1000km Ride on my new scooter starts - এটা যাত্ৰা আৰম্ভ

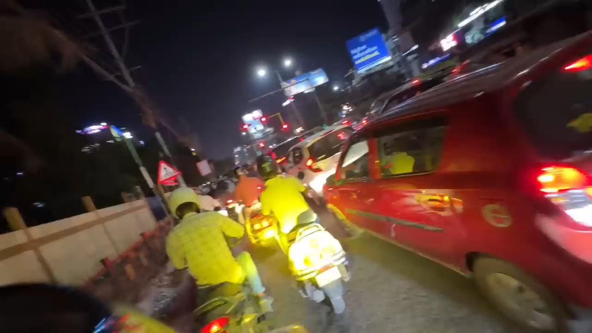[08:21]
ট্রেফিক জাম এই লেভেল ট্রেফিক জাম রাতে 8:30 বাজাত কেনেকে থাকে মানুষ